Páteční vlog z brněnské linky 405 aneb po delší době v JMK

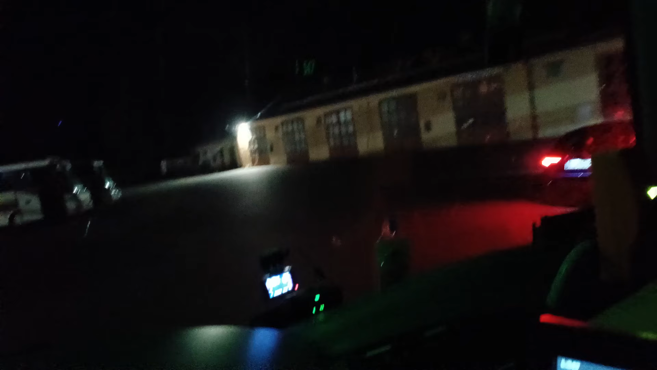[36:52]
ale on asi nečekal, že to ono tady těch autobusů víc, jo, tady stojíš ty 4 autobusy, to tady nikdy nestály, tak je to takový divoký, no.